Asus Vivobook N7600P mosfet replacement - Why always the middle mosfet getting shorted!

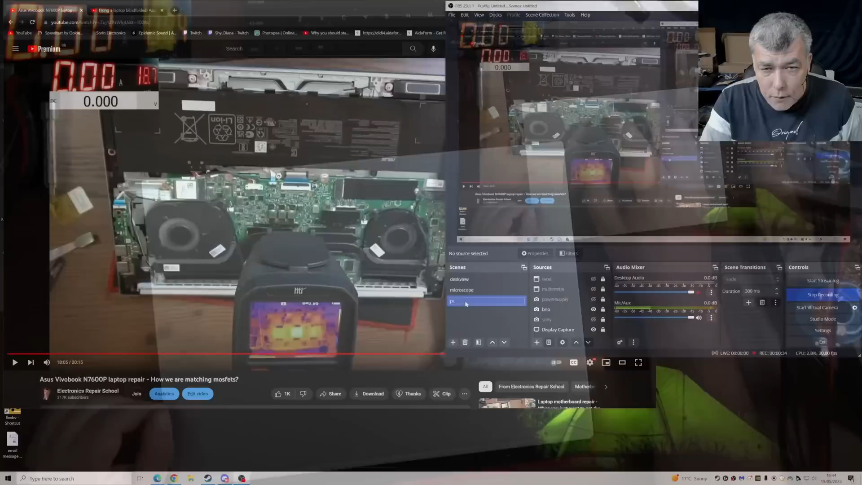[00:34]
yeah so the video was made uh seven days ago and what happened we found a shorted mosfet you see this this one from the middle we found a shorted mosfet then i replaced the mosfet with another mosfet different mosfet and when we checked with the thermal camera you see the middle mosfet is getting hotter and i said you know what my mosfet which is not the same with the other two it's working harder so let me order the original one
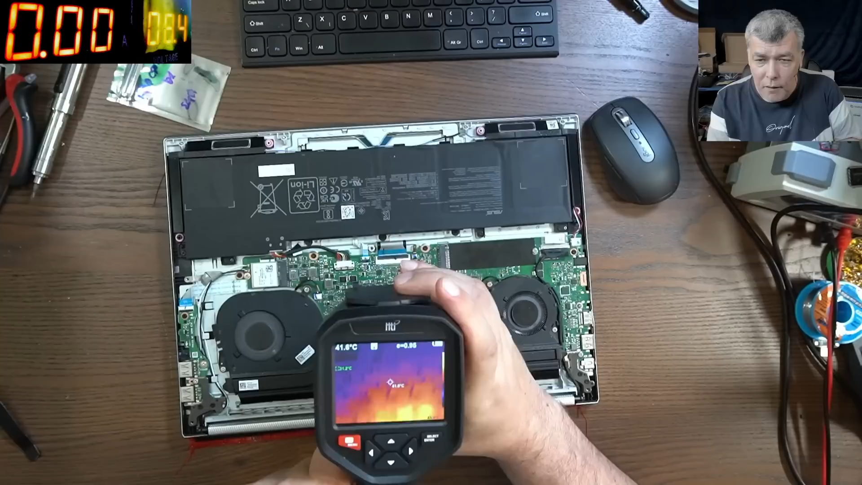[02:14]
so pay attention here i will try to zoom check there the middle mosfet you can see the middle mosfet is brighter that means it's working harder and i said you know what the mosfet which i replaced and it's not the same with the other two i said okay it's because it's not the
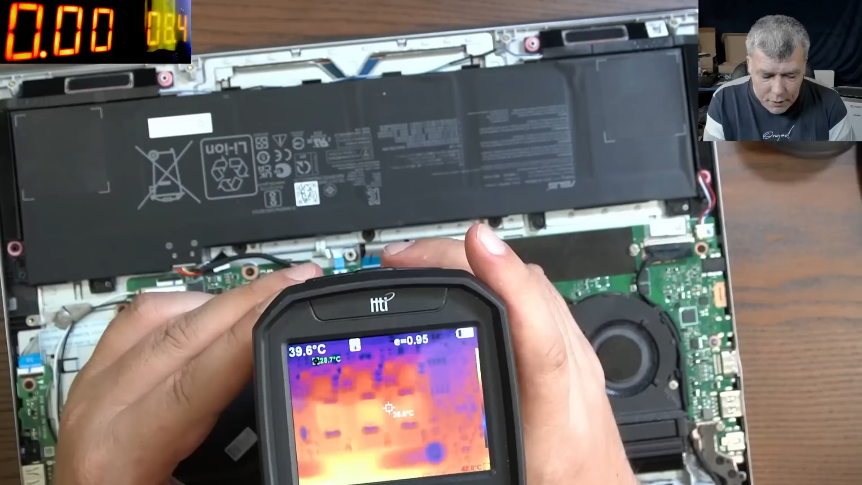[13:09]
On screen: spot 39.6°C
is slightly higher the temperature is slightly higher so check there you can see you can see the middle MOSFET the middle one is quite higher compared with that one we did and this one check here what did i told you and the middle MOSFET i took it from here
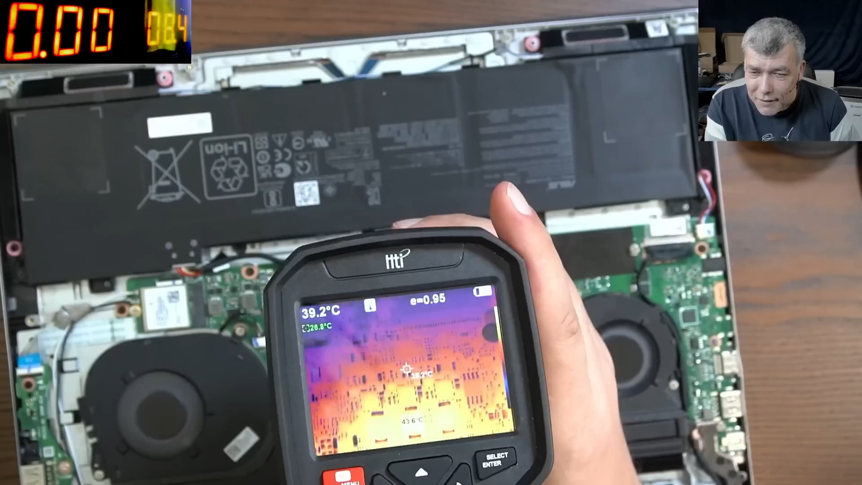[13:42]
insane crazy i told you i told you yeah now they got too hot and i can't see them yeah but the MOSFET which we solder is fine
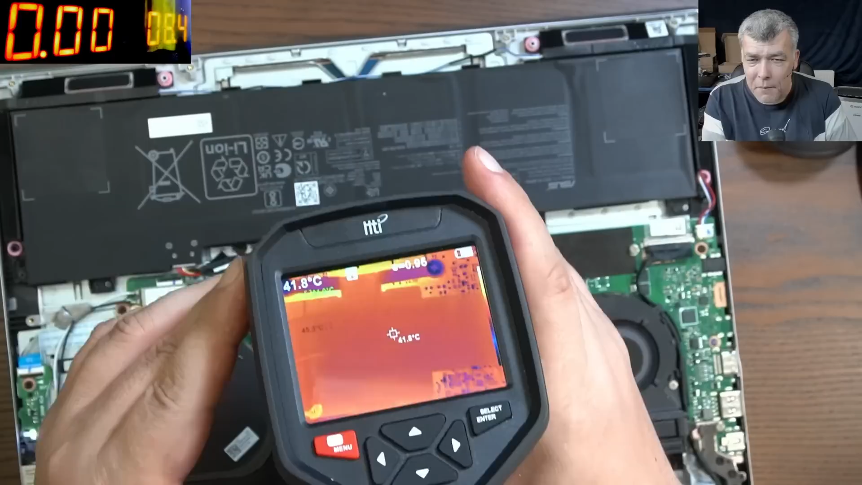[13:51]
On screen: spot 41.8°C
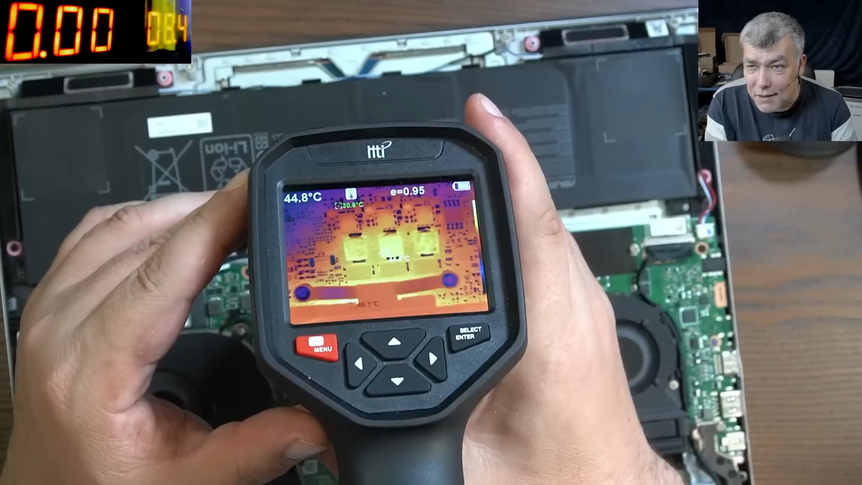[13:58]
On screen: spot 44.8°C
so you see this is a design issue i mean okay you have to put more MOSFETs i can understand that but
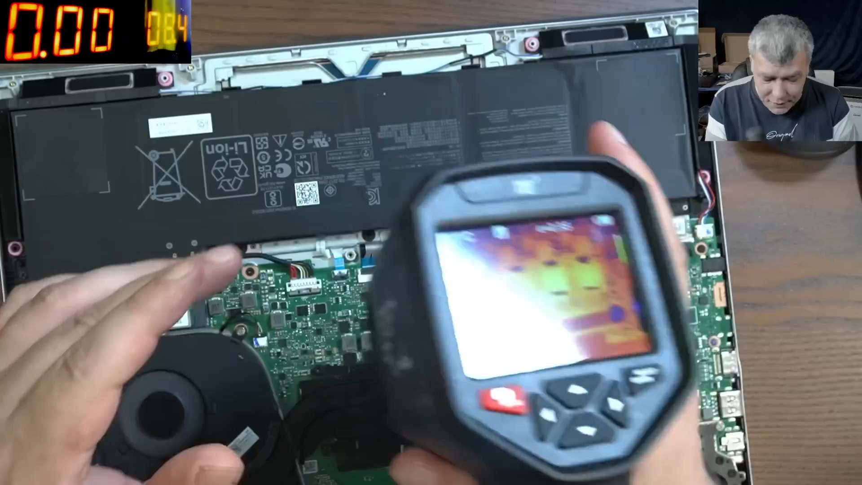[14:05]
the middle one already it'll get hot yeah have in mind this is the second laptop with exactly the middle MOSFETs shorted